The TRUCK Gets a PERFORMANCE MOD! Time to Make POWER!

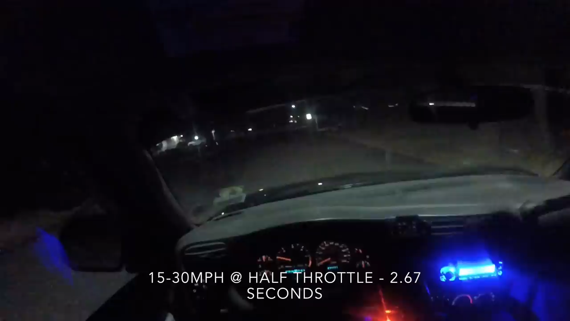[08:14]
but just based off my foot sense, that feels like half throttle. So just to get an area about around what it may be. All right, so I'm just going to do half throttle again. I don't want to pin it. That's half throttle once again. Now just see what it is based on video review. Hopefully you guys can see all the tack and speedometer and everything else. This will all just be pointless.